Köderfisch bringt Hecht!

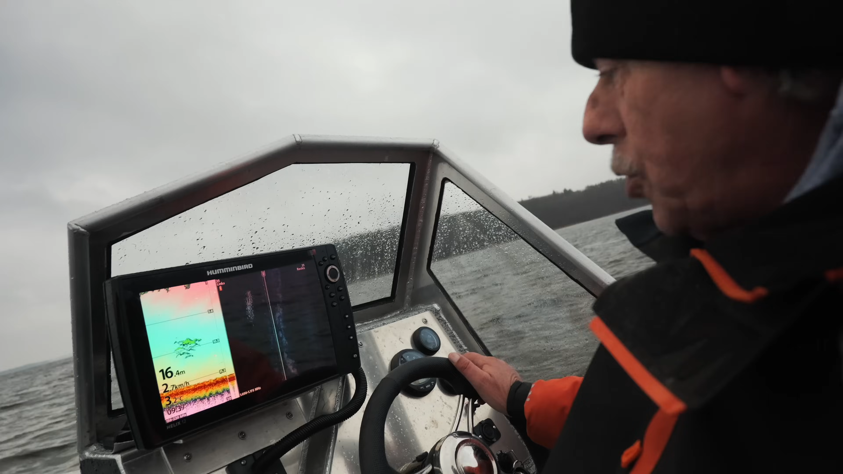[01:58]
Haben hier eine Kante, die langsam nach oben hin ausläuft. Schauen einmal. Unten haben wir auch schon ein bisschen Fisch gefunden. Und danach entscheiden wir. Ich würde sagen, wir machen ganz spontan. Wir werden hier mal eine Stunde probieren. Wenn nicht fahren wir wieder nach unten hin. Oder auch nicht. Ich weiß es nicht. Ich weiß es nicht. Das ist immer so eine Sache. Wie ihr seht, den habe ich jetzt erstmal schön eingekreist.
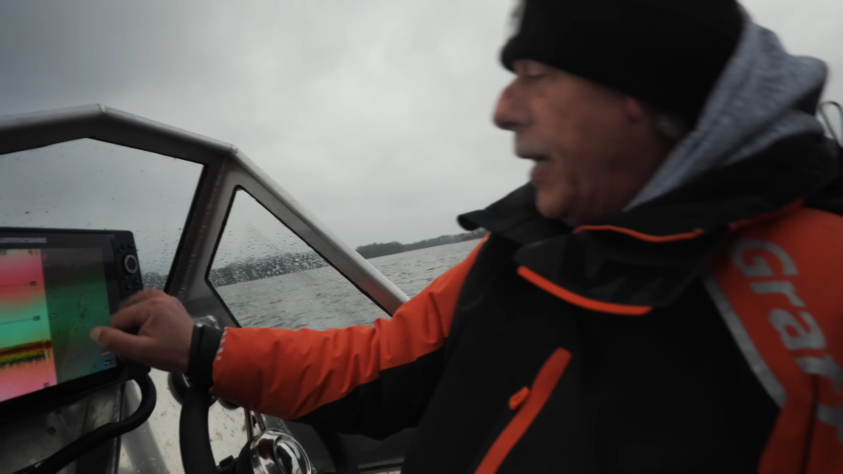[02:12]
Hier ist der Übergang. Und einen tiefen Bereich im nächsten.
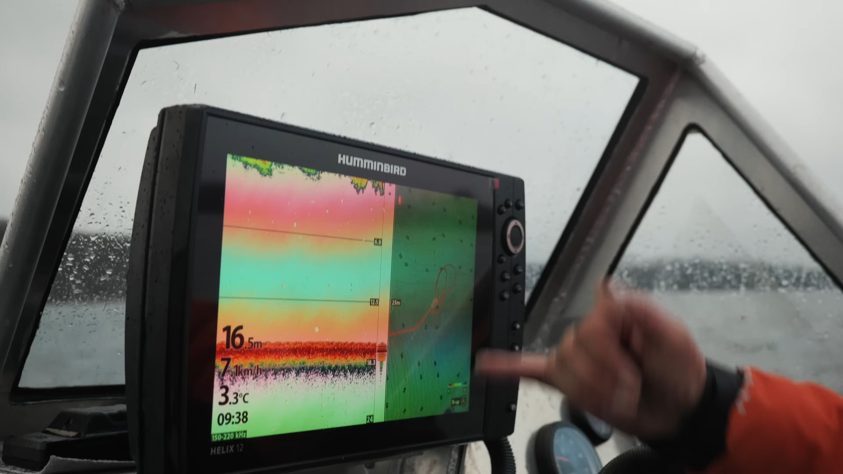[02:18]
On screen: depth 16.5 m, water 3.3°C
Schaue ich hier nochmal das Stück. Und danach entscheiden wir dann, ob wir hier angeln oder wieder weiter nach oben gehen.
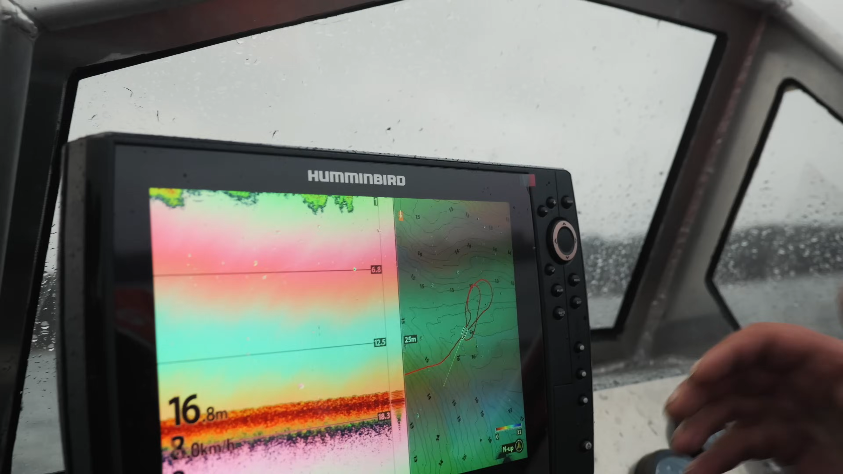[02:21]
On screen: depth 16.8 m
Wir werden mal hier probieren, wie das Boot steht alles. Wenn nicht, wie gesagt, umsetzen können wir immer noch. Fische anzeigen sind da. Und dann lassen wir uns mal überraschen.
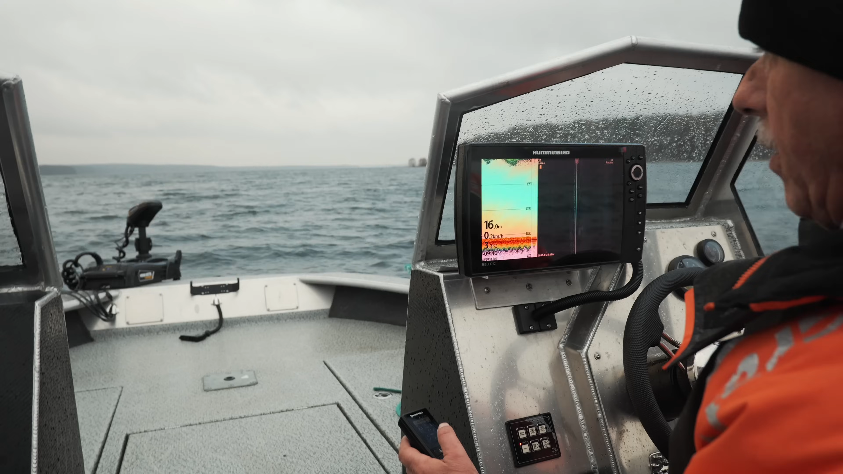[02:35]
Das machen wir erstmal aus. Fische hatten wir. So, wir hatten in diesem Bereich Fischanzeige. Wir hatten hier auch Fischanzeige.
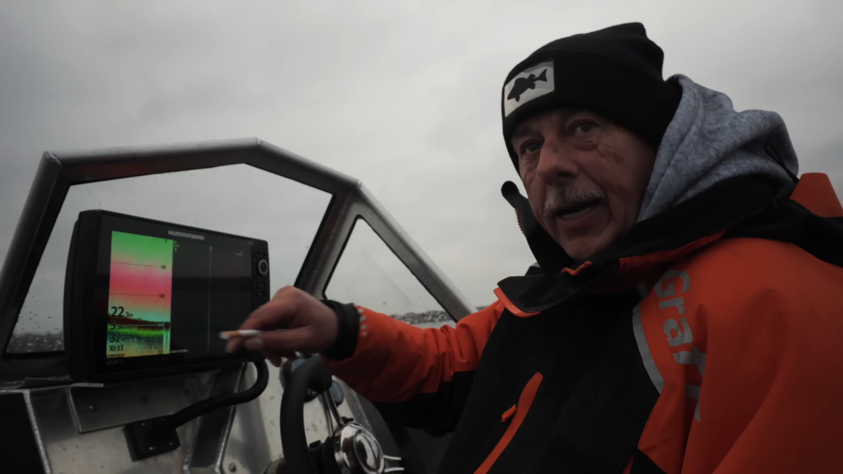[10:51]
Auch ein bisschen immer auf den Tiefen achten. Auf welche Tiefe stehen die Fische? Das sind ja alles unterschiedliche Tiefenbereiche, wo wir vorne waren. Da war die tiefste Stelle so siebzeinhalb Meter.
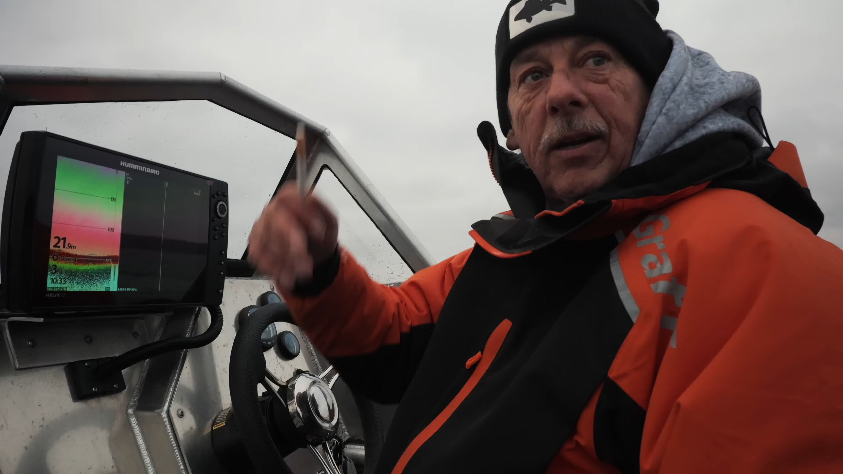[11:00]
Hier haben wir die tiefste Stelle mit jetzt knapp 25 Meter bei dem Wasser stand. Dann halt gucken, wenn du siehst, sie sind immer auf eine Höhe. Weißt du, jetzt hatten wir ja zwischen 19 bis 18 Metern Fisch gehabt.
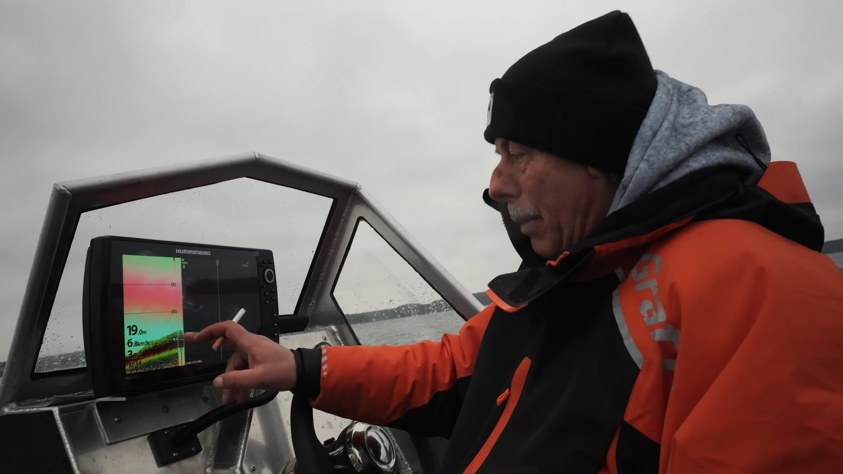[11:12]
Aber auch kein nebendrin. Siehst hier oben so ein paar Barsche jagen. Könnte man jetzt natürlich auch hier auf Barsch angeln.
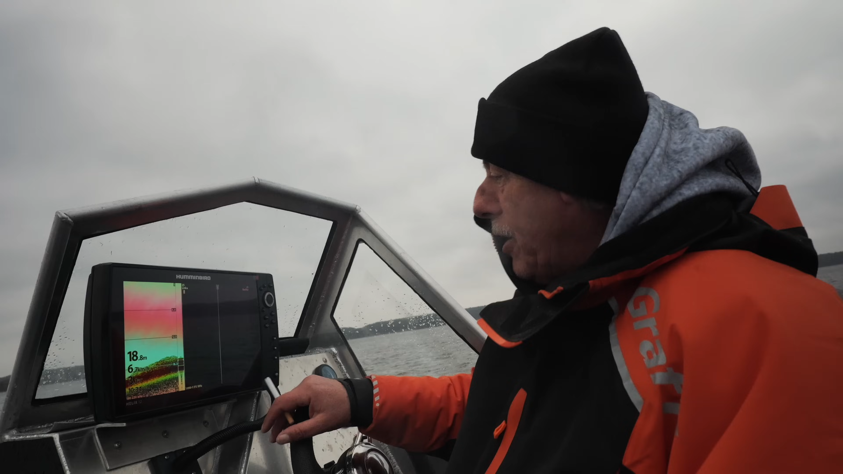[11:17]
Aber die müssen es dann auch rigoros mitnehmen. Weil die halt nicht diese aktive Jagd haben.